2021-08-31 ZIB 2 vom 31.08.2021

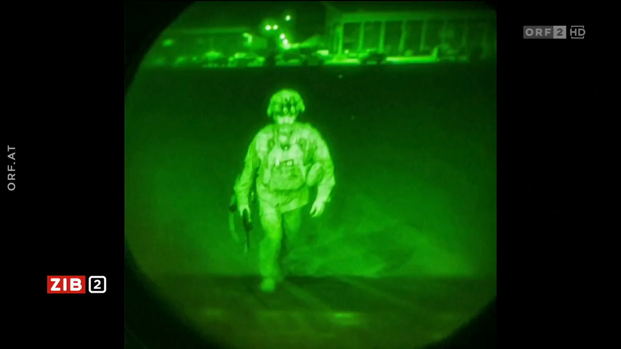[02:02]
Der letzte US-Soldat verlässt Afghanistan. Generalmajor Chris Donahue, aufgenommen durch ein Nachtsichtgerät.